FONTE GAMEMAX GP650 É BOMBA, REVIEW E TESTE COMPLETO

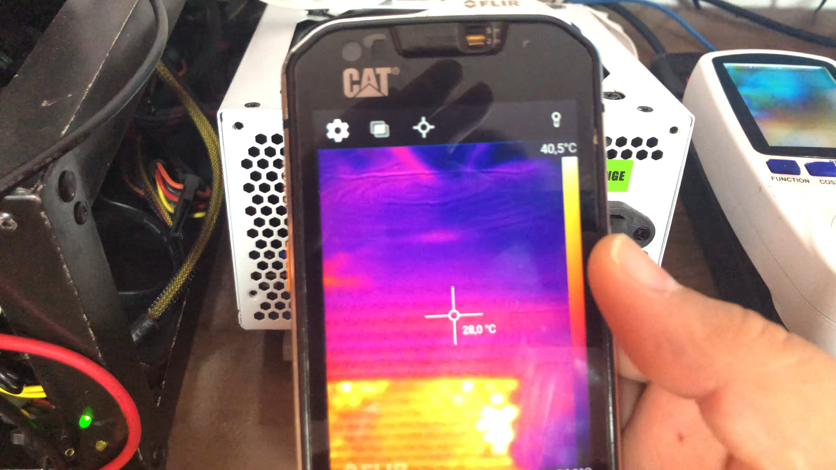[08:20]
On screen: spot 28.0°C, scale top 40.5°C
Ponto mais quente aqui, ó, no lado da ponte retificadora.
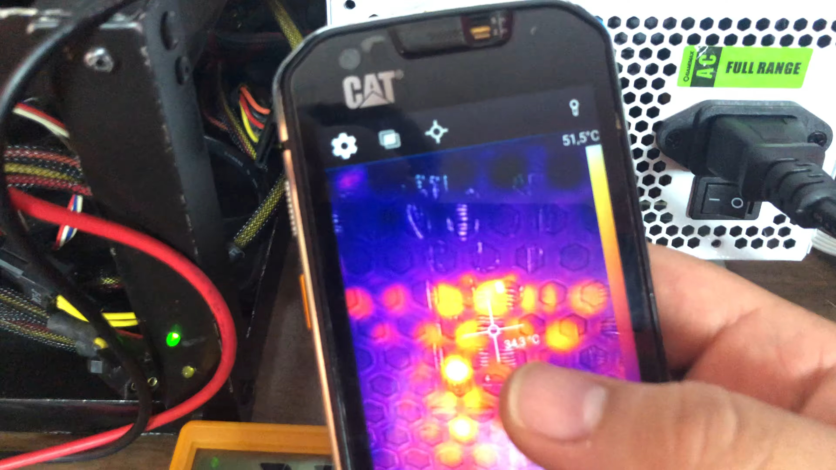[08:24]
On screen: scale top 51.5°C
Ponto mais quente aqui, ó, 86, 89 graus. Desse outro lado aqui, ó, ponto mais quente aqui, 50, 51, 69 graus.
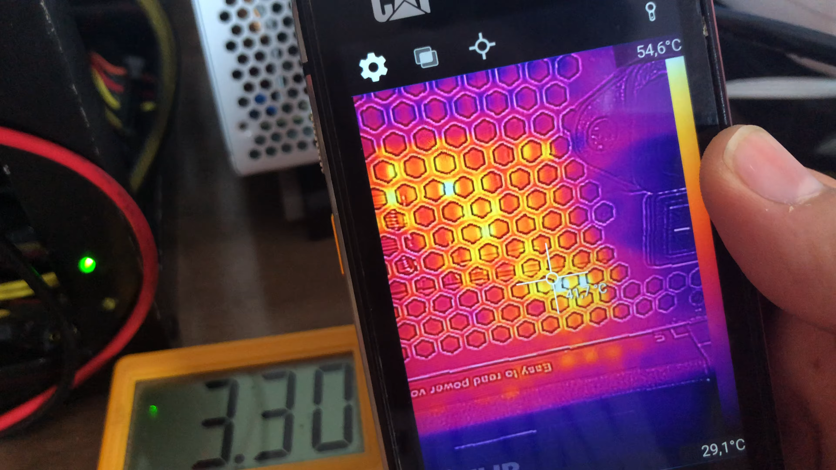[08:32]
On screen: scale bottom 29.1°C
Desse lado aqui, na lado da ponte retificadora, ó, 99 graus, quase 100.
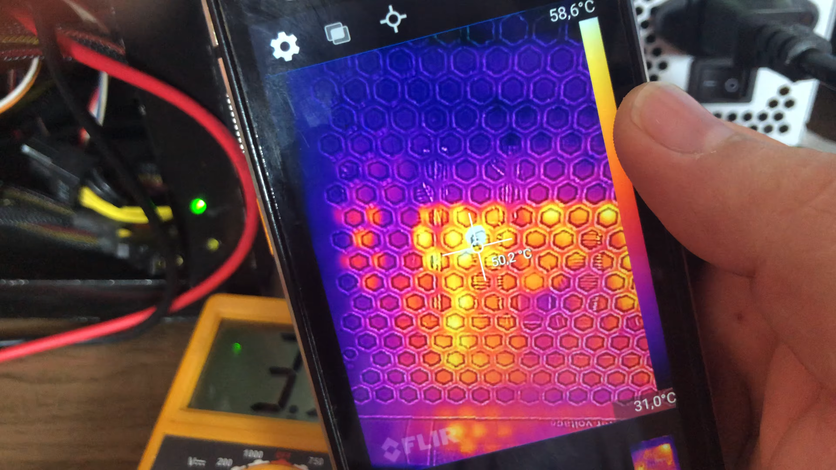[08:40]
On screen: scale top 58.6°C, scale bottom 31.0°C
Aí, ó, tá quase batendo 100 graus aqui desse lado. Vamos deixar aí mais um tempo, depois a gente volta, ó.
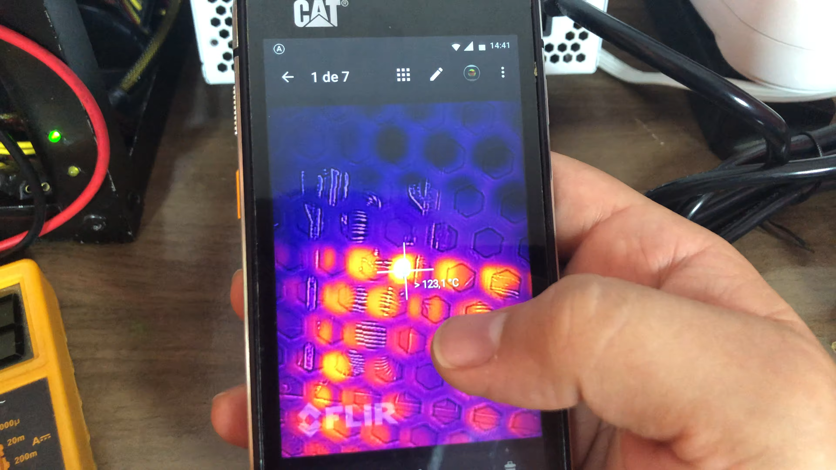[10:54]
A temperatura máxima que eu consegui captar aqui, ó, 123,1 graus,
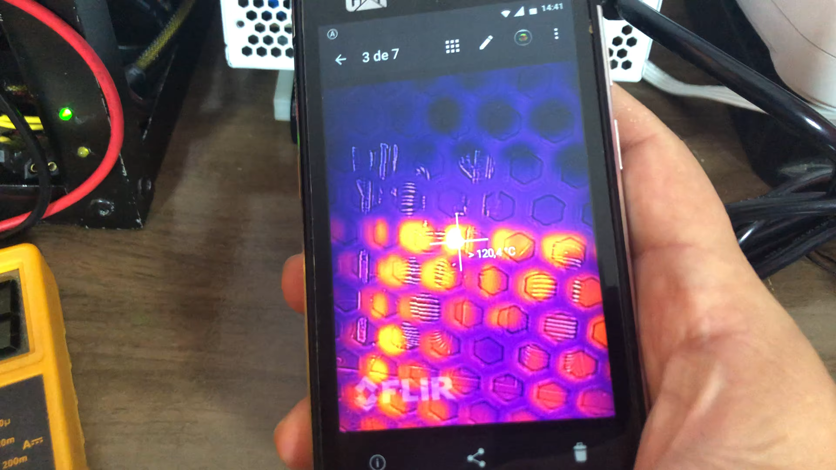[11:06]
Agora, em tempo real, a gente vai analisar aqui a temperatura novamente. Para mostrar aqui.
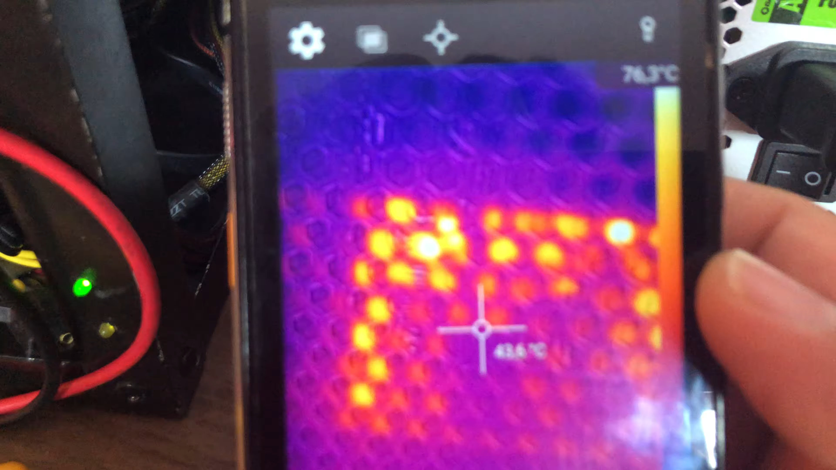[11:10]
Aqui, ó, o ponto mais quente. Aí, ó, 118.
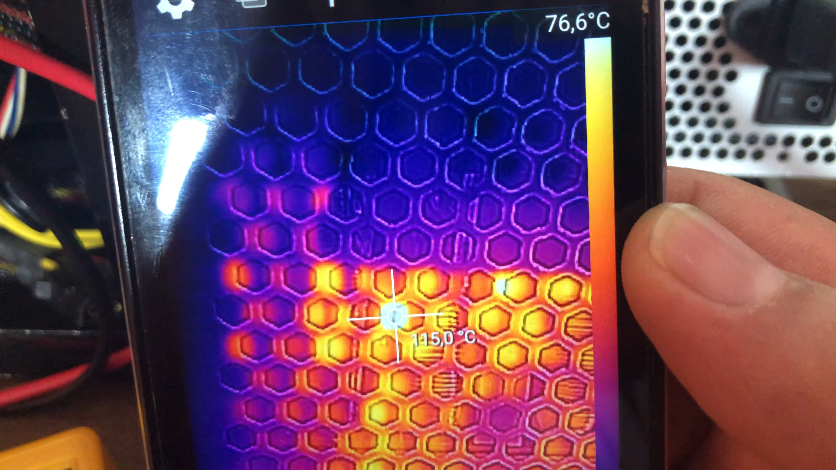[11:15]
On screen: spot 115.0°C, scale top 76.6°C
É a questão do ângulo aqui. Pra gente pegar a temperatura. Aí, ó, 121, 120, ponto mais quente.
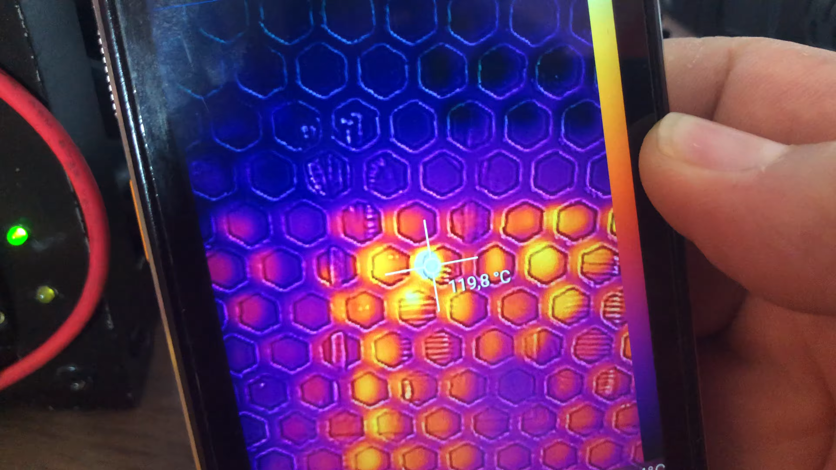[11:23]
On screen: spot 119.8°C
Ficou nessa faixa aí, a máxima, como eu disse, 123 graus.
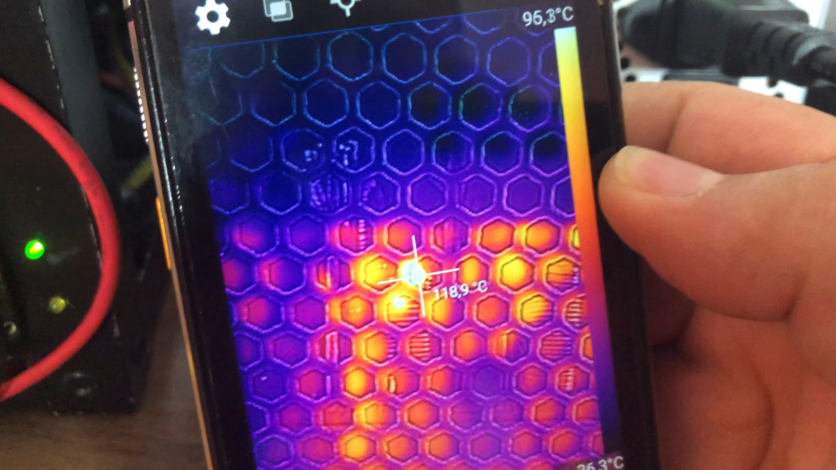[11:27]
On screen: spot 118.9°C, scale top 95.3°C
Vamos olhar aqui agora ao lado, os pontos mais quentes, 73 graus.
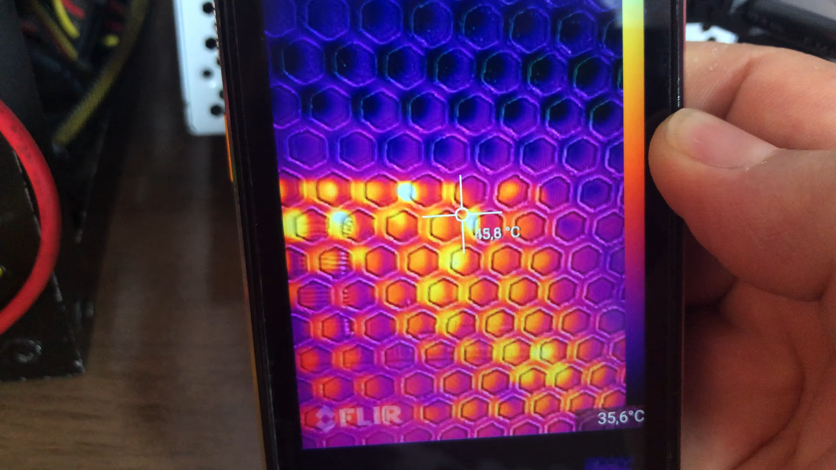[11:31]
On screen: spot 45.6°C
A temperatura desse lado aqui tá ok.
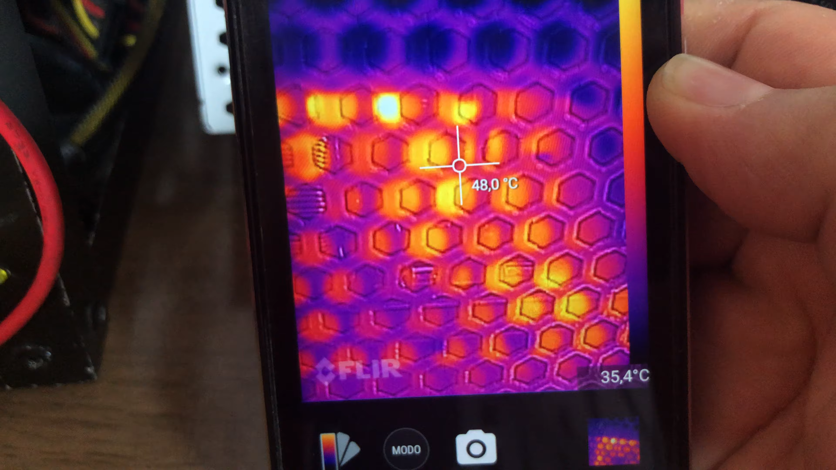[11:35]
On screen: spot 48.0°C, scale bottom 35.4°C
75 graus.
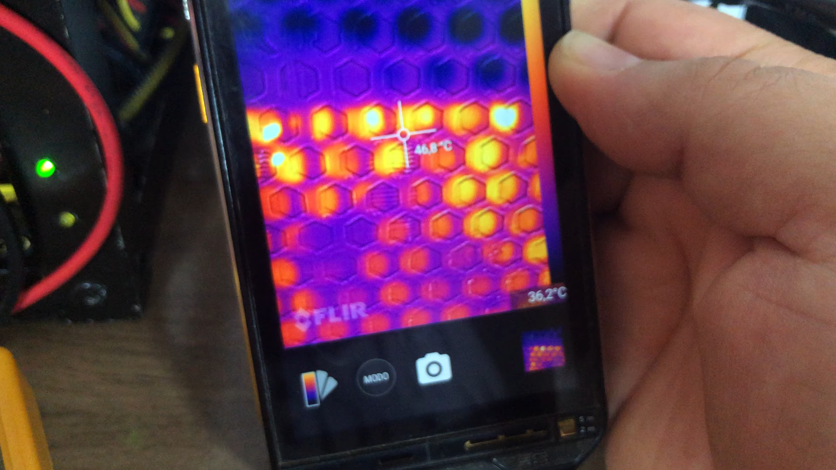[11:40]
Bom, a máxima que tivemos foi aqui no primário.
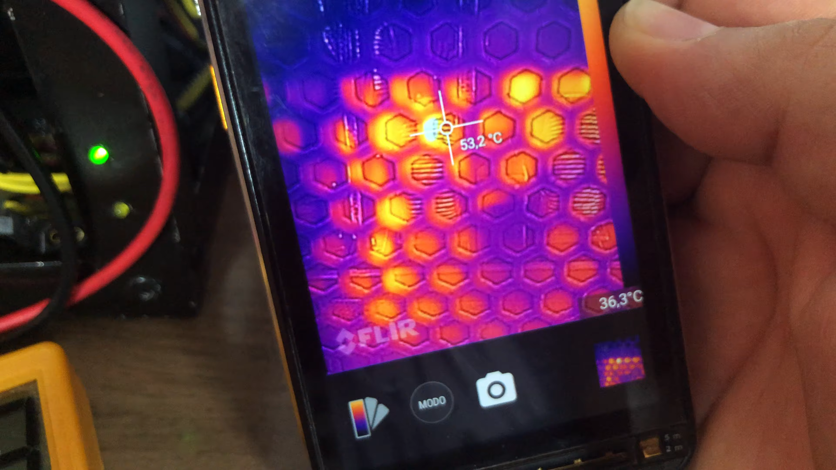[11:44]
On screen: spot 53.2°C
Temperatura máxima aí de 123 graus. Bom, vamos parar aqui o teste, né? Vamos dar um stop.